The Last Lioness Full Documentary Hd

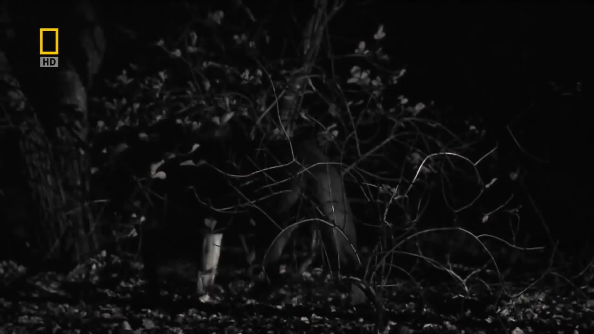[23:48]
As Herbert walks through camp in the dark, he hears a movement in the trees.
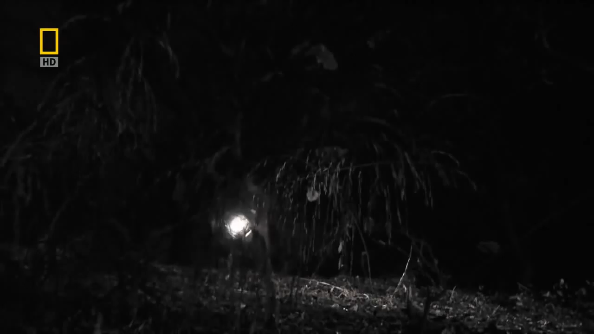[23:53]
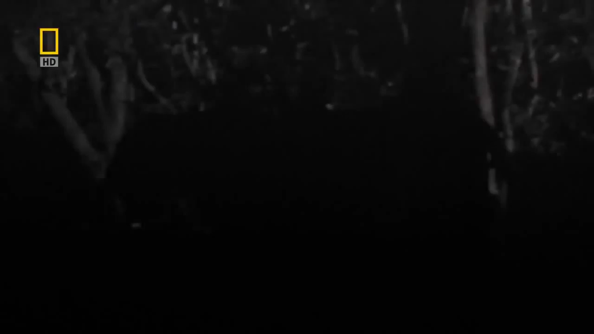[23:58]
I heard something and then I looked and I saw something in the dark and it was her.
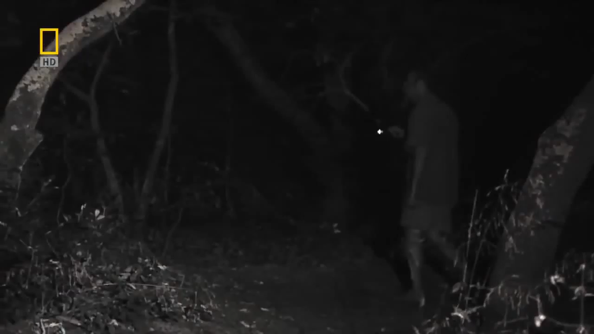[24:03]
But I was not afraid.
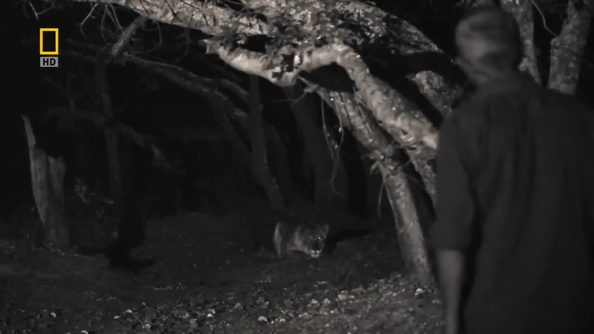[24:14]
I knew somehow that she was not there to do us any harm or that she did not come to hunt.
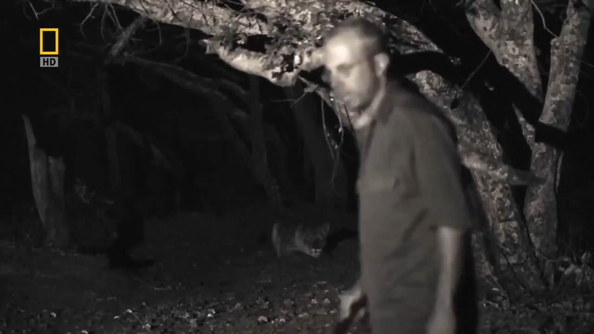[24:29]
That night somehow a bond was forged between us.
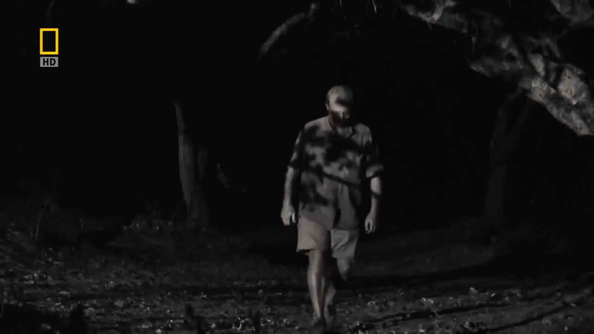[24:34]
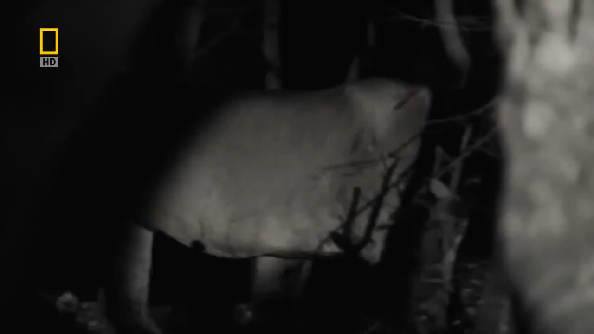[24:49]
Since then, she's come into camp every other night.
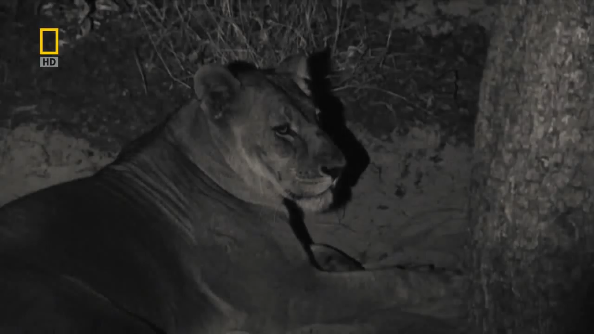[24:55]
Most wild lion prides avoid contact with people but it seems that Lady
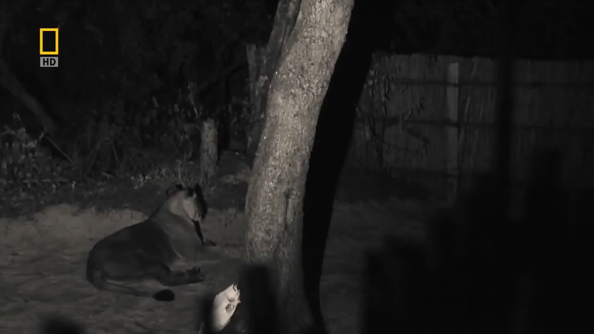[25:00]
Lua's isolation drives her to seek human company.
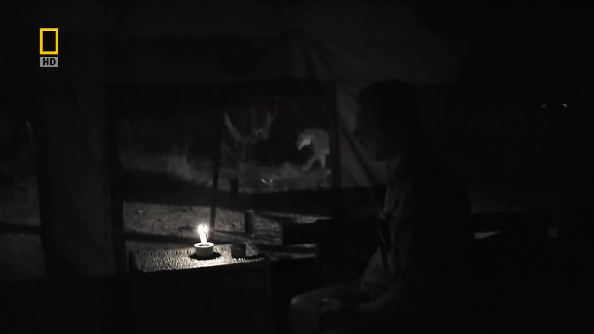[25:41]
Sometimes she would lie next to the tent.